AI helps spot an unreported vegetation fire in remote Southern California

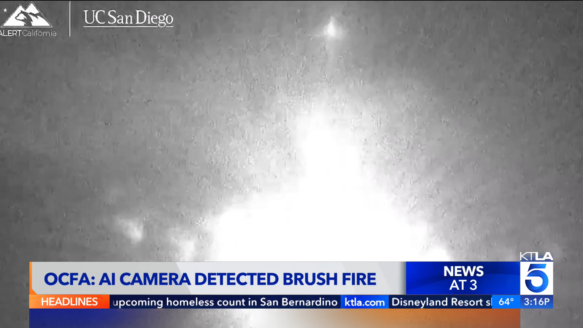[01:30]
the Orange County Fire Authority says it responded to its first-ever AI-generated fire tip from the system when a camera on Pleasant's Peak alerted
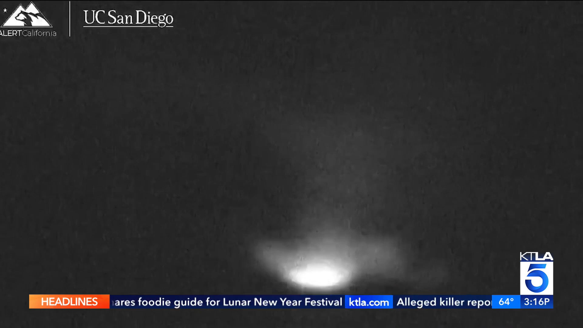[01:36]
monitors about these images coming from Black Star Canyon.